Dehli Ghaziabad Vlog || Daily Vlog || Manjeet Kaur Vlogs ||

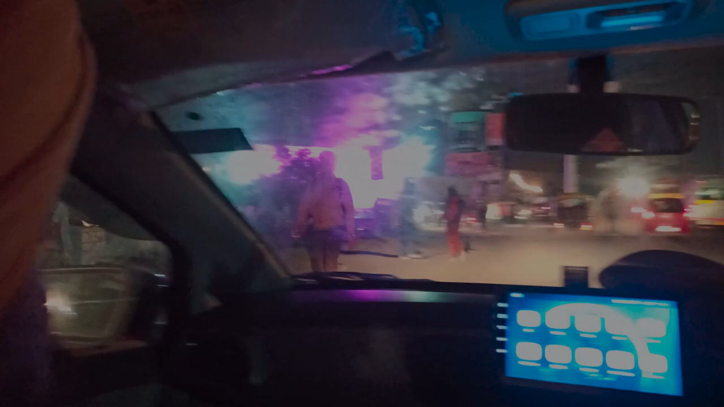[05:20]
ये हम आ गए हैं घनश्याम फार्म हाउस, और हमारे घर से लगभग 5-7 मिनट की दूरी पर ही है ये, गाजियाबाद के गोविंदपुरम में।